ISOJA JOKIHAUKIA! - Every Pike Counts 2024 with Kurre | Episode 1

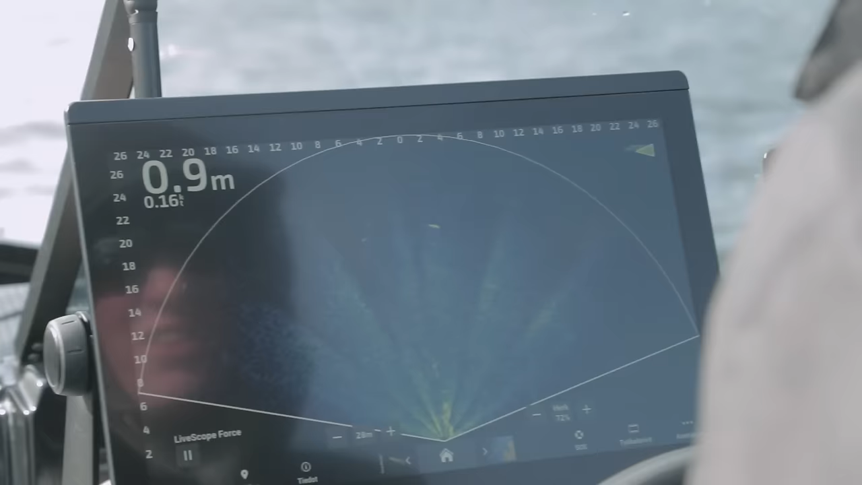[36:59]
On screen: depth 0.9 m
Voisinpa veikata, että on aika pitkä kala, jos tuosta tuotosta saadaan. Tai sitten heittää justiin vasemmalle se ohi taas.